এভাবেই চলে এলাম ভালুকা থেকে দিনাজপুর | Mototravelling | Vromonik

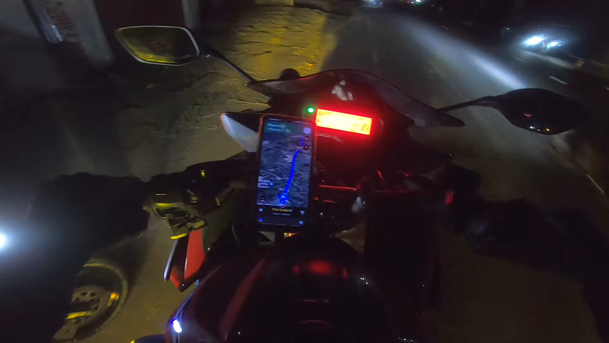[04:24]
এখানে ঘাটাইলের যে আমাদের এই ইবাদত ভাই আছে, ওনার কাছ থেকে বিদায় নিয়ে আমরা চলে যাই পরে।
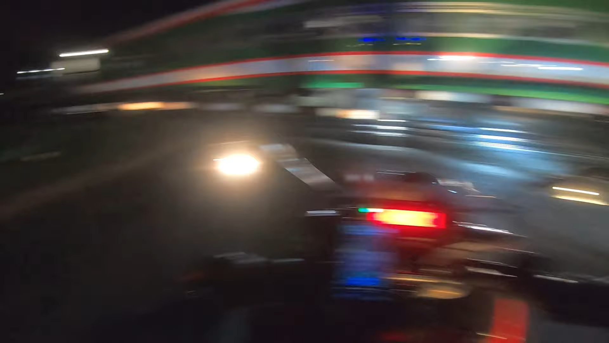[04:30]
তো এই যে টল প্লাজা চলে আসি আর কি, অর্থাৎ যমুনা ব্রিজের পূর্ব প্রান্তের যে টল প্লাজা,